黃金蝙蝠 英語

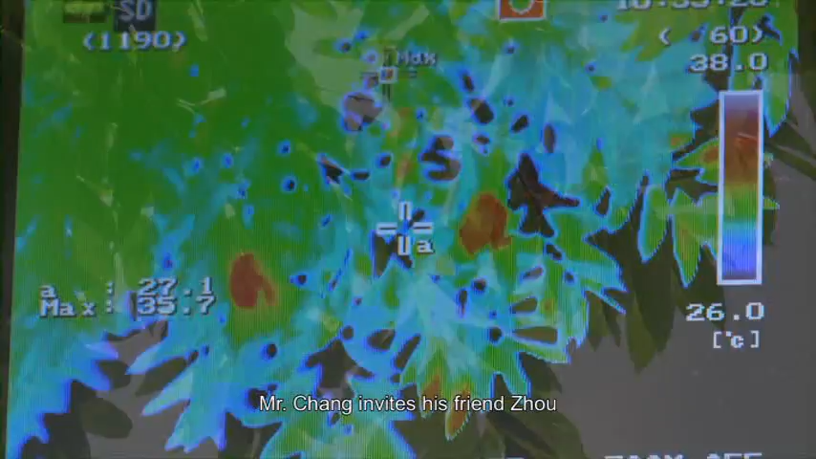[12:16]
On screen: spot 27.1°C, max 35.7°C, scale top 38.0°C, scale bottom 26.0°C
Zhang invites his friend Zhou from the Endemic Species Research Conservation Center with his infrared thermal camera.With Zhou's device,
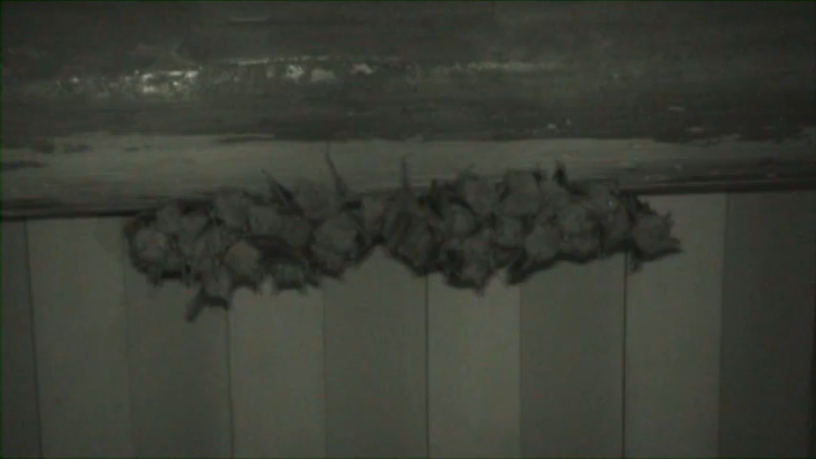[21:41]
The golden bat mothers also come out to forage.
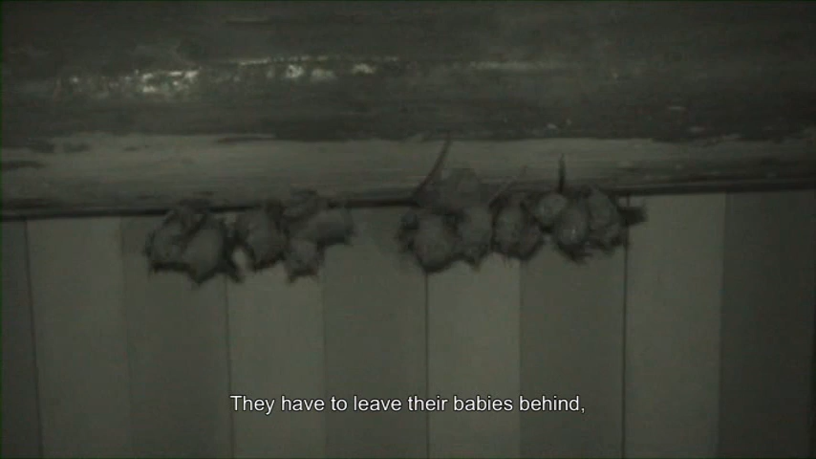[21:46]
They have to leave their babies behind, and the babies sometimes cluster together for companionship.